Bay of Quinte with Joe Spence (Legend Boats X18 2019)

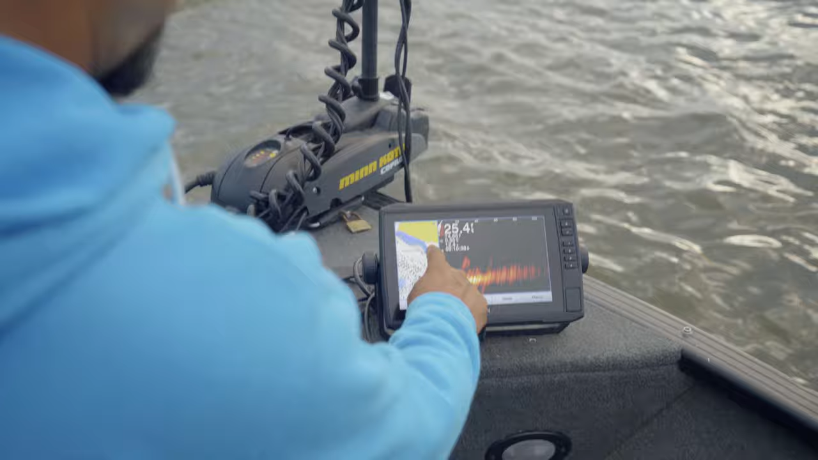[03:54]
I got a Helix 7 that I put on the dash and then I have a Garmin 9 inch on the front that has panoptics.
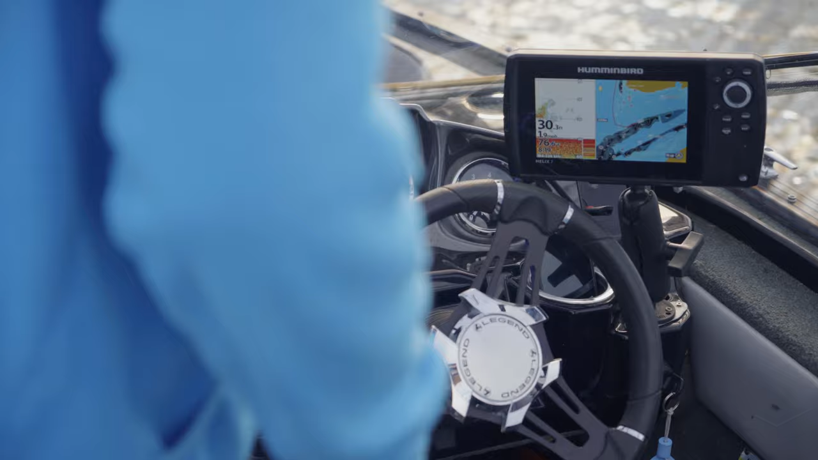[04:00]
I really like the large livewell in the front of this one and I've caught some like 40 inch pike and stuff like that that I've put in there uh so it's got lots of space in there for fish.